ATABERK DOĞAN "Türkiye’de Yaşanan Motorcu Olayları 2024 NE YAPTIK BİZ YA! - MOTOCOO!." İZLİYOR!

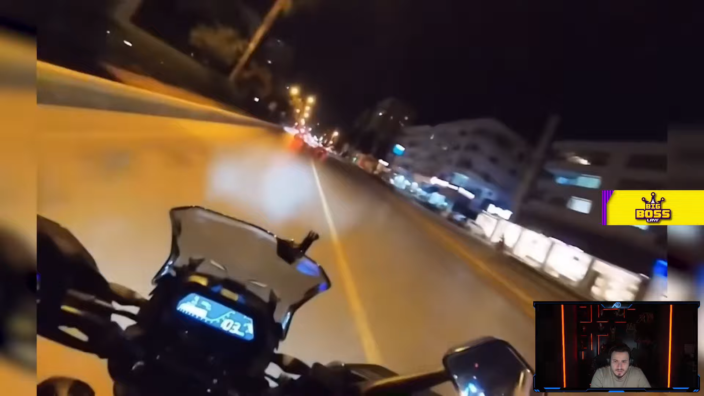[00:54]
Arkadaşımızın bir anlık dikkatsizliği sonucu yaşanan kaza oldukça ucuz atlatılmış. Artçısının durumu iyi, kendisinin el bileği kırılmış. Geçmiş olsun diliyoruz.
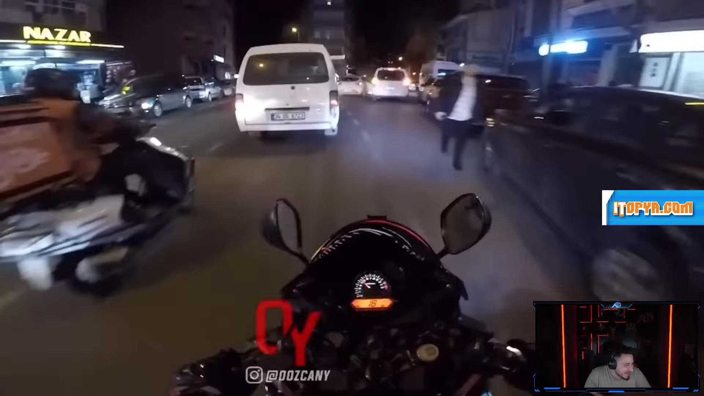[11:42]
Umarız durumu iyidir. Geçmiş olsun. Ay. Motorcu hatalı bu arada. Abi zaten orada sollama yapılır. Motorcu hatalı. Geçmiş olsun.